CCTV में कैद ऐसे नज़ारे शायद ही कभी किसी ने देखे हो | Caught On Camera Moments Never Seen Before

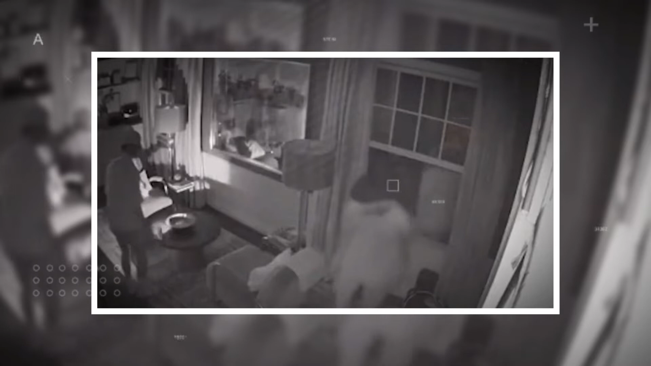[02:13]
चलता था लेकिन आज का ये वीडियो काफी दिल्चस इस वीडियो में हम देख पा रहे हैं कि कुछ फ्रेंड्स घर के खड़की से चुपकर गुश रहे हैं उन्हें ये पता नहीं होता कि उन्हें कोई देख रहा है जैसे